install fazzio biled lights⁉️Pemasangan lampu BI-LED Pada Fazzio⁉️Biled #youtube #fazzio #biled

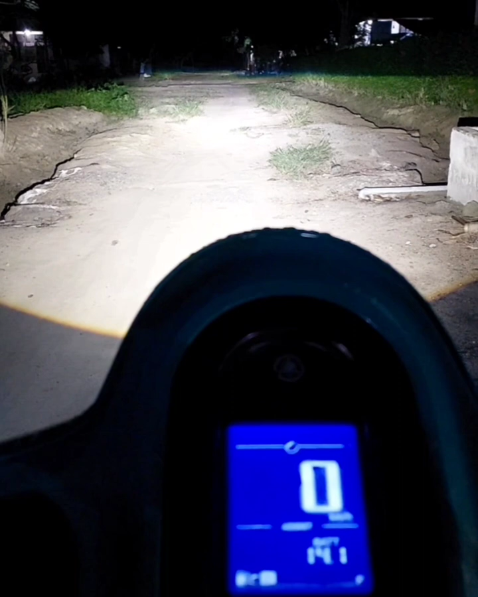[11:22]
dari stand bay 14,1 kemudian begitu lampu dinyalakan turun menjadi 13,9 dan jauhnya turun lagi menjadi